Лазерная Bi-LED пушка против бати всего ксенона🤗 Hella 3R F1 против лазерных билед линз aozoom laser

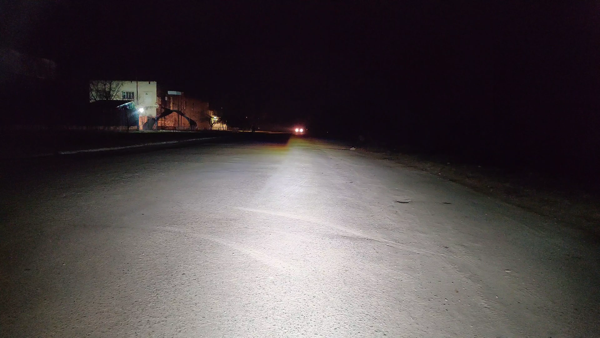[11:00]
за 12 так едет опять какая-то машина ну я почти уверен что его не слепит так еще одна едет ладно выключаясь